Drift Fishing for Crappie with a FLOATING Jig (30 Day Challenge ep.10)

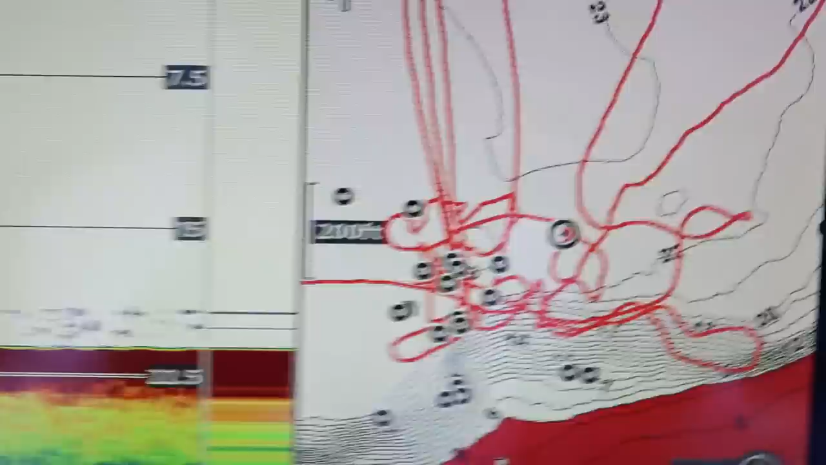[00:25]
the wind is going from left to right across my screen
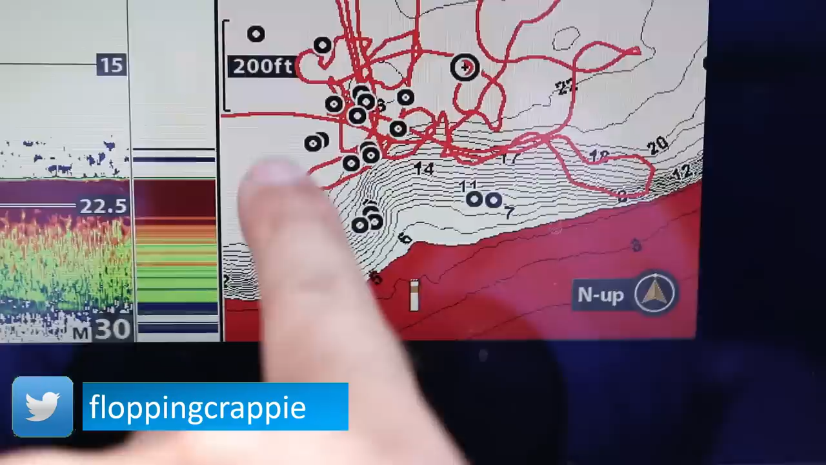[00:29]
I'm going to set up right on the top of this point and then drift all the way through it and right now you
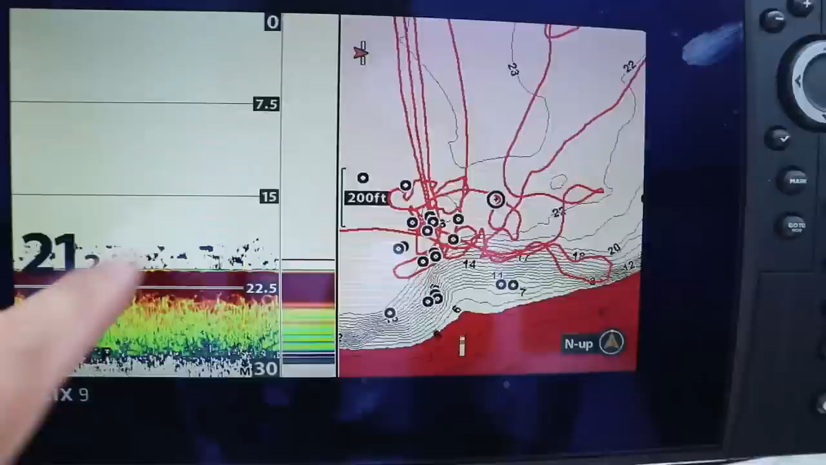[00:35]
can't really tell but these are all these are all fish
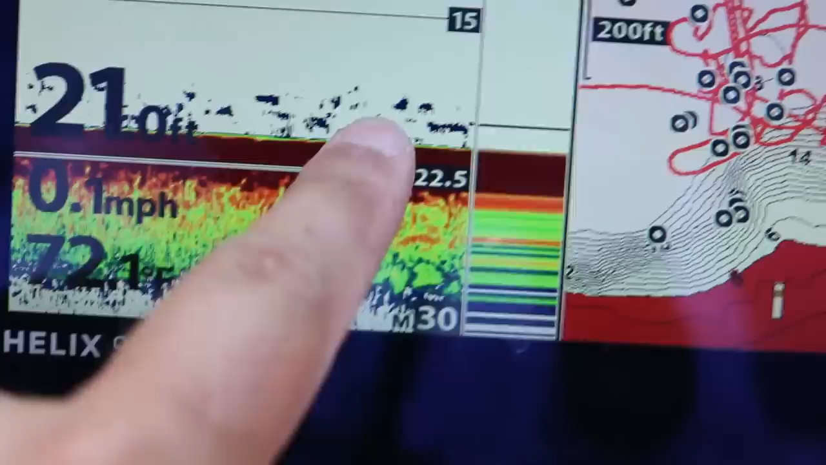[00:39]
On screen: speed 0.1 mph
on the bottom I'm sitting still so it looks really funny when I turn my motor on
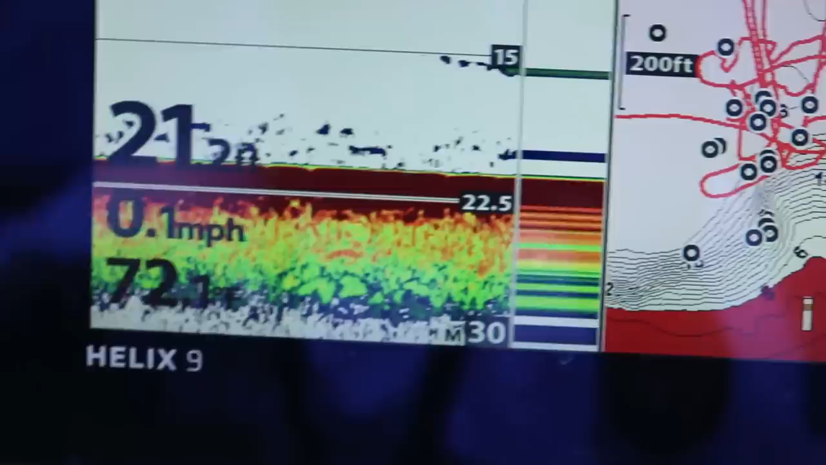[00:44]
On screen: speed 0.1 mph
I start going over them see there's a fish suspended right there when I go start going over there's crappie and bass and pretty much they're in the entire food chain is scattered
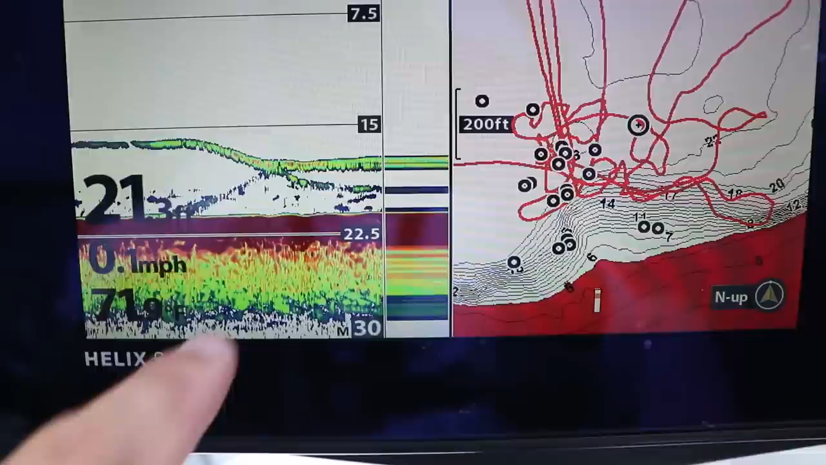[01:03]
On screen: speed 0.1 mph
also people ask why is there straight lines where aren't the arches I'm not moving it says I'm going point one but I'm not moving I got that thing spot locked up there I'm not moving these fish that
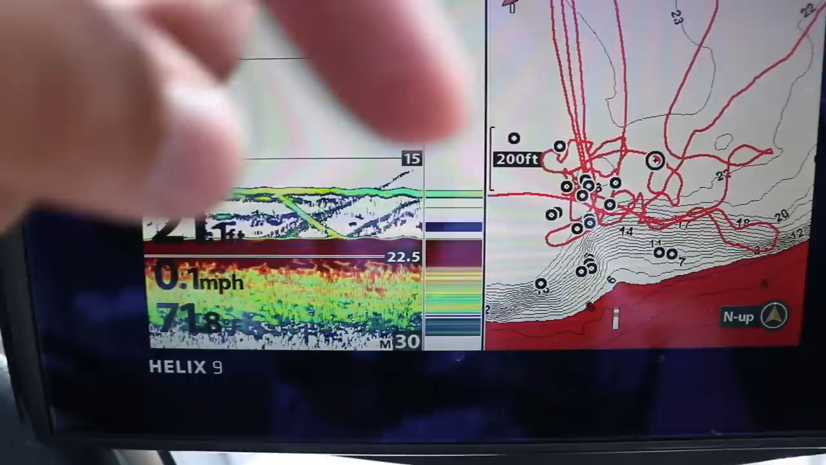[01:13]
On screen: speed 0.1 mph
signals going down and as the fish move out from underneath my boat that's when these lines go away right now there's a fish sitting right underneath my boat that's crazy probably a crappie it doesn't look that big I mean it turned kind of this red color that
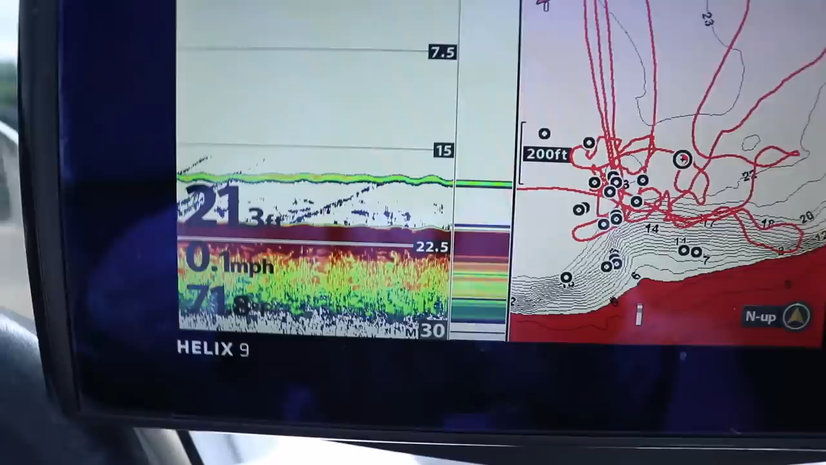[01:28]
On screen: depth 21.3 ft, speed 0.1 mph
would be probably walleye bass see that now the fish is swimming away outside the cone see it's disappearing and then
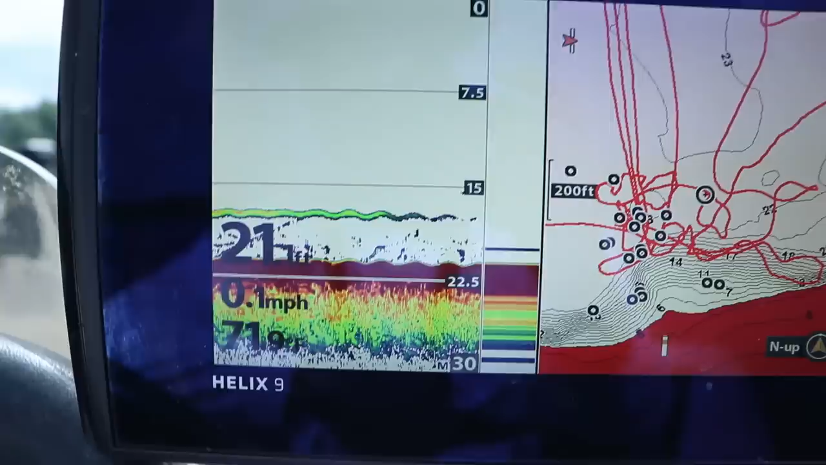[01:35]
On screen: speed 0.1 mph
it disappeared there's right below my cone and went away but if it's the red color that's